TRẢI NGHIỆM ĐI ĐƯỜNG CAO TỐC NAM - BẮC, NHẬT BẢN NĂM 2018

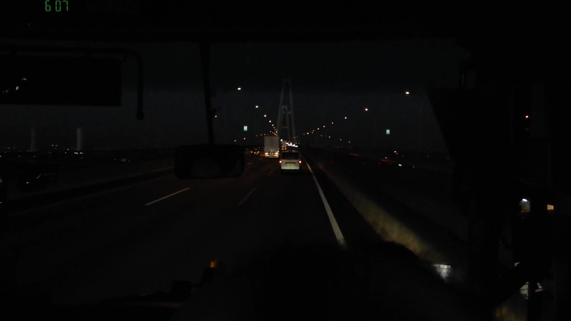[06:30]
Vâng. Xe hơi được tập kết vào đây trước khi mà được xuất khẩu. Đi khắp ngoài thật. Vâng.
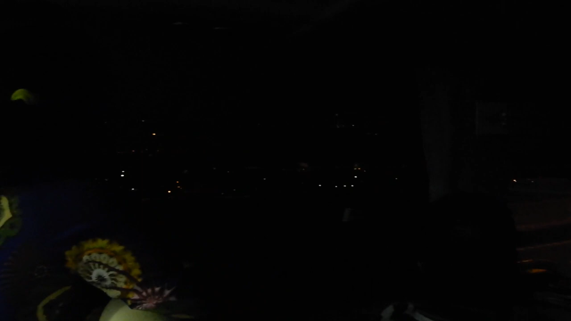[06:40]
Cái khu vực dân cư mà trải rộng trước mặt chúng ta đấy là thành phố Nagoya, thành phố kiếm được nhiều tiền nhất của nước Nhật.
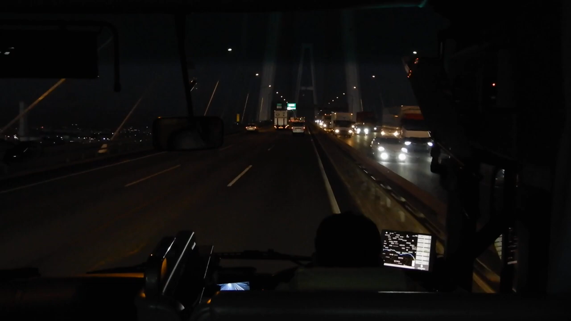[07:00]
Còn nó dài quá nhỉ.
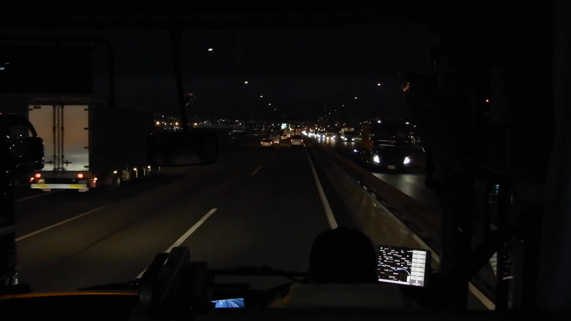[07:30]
Bên tay trái chúng ta lại một cái cảng biển khác cùng với rất là nhiều xe hơi đã nằm sẵn trên bờ biển rồi. Không biết các bác đây có đã đặt chiếc xe hơi nào chưa?